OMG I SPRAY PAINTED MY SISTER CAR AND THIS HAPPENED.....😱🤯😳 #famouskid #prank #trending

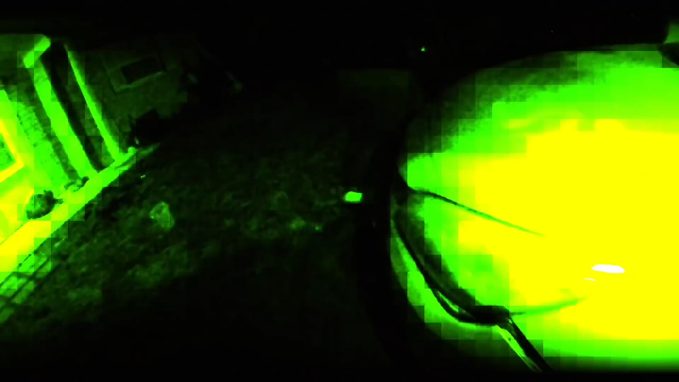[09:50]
That boy's stealing gas. He's stealing gas up there. Boy, that's stealing gas.